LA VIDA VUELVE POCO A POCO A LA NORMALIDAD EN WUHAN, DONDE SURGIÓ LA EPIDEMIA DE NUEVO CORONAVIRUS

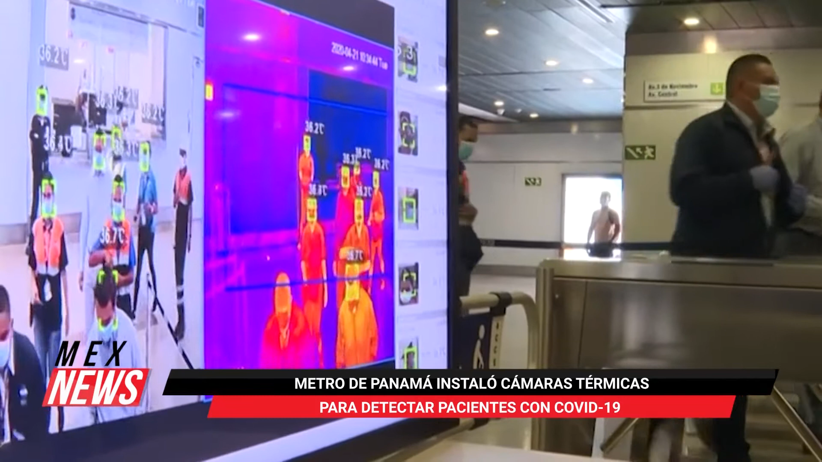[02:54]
Sus responsables dieron a conocer un proyecto que consiste en instalar cámaras con sensores infrarrojos en la entrada de las estaciones.